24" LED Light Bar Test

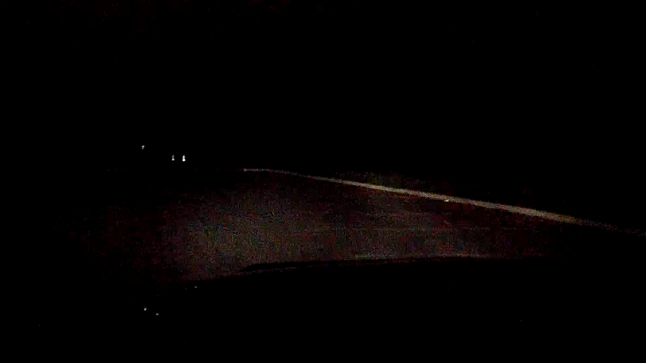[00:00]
Low beams, high beams, low beams with one set of KCs, with two sets, low beams with the go light, low beams with the LED light bar.